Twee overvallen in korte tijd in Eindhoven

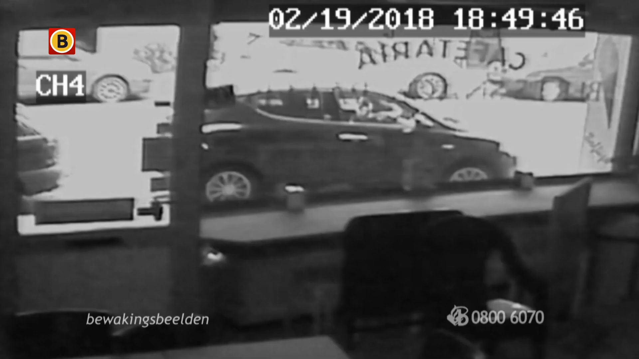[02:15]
Een stuk verderop zien andere camera's ze ook nog voorbij rijden. En dan zijn ze al hier. Op de hoek van de Schootstraat en de Frederiklaan. En meerdere getuigen hebben ze die kant op zien gaan.